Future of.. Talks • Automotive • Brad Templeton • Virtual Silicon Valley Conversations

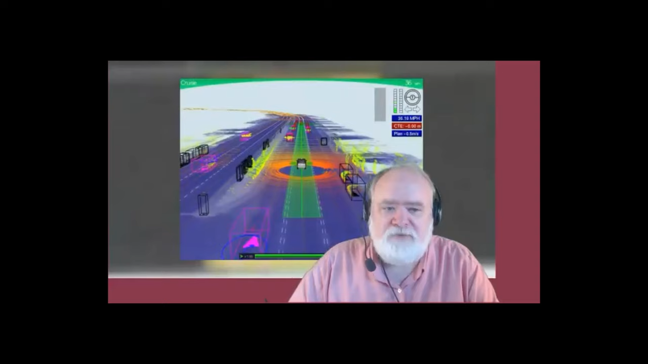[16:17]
And you can see it's not high resolution, but these little clouds of dots you see, if you see them well enough, you can tell they're trees and cars and all the other things on the road.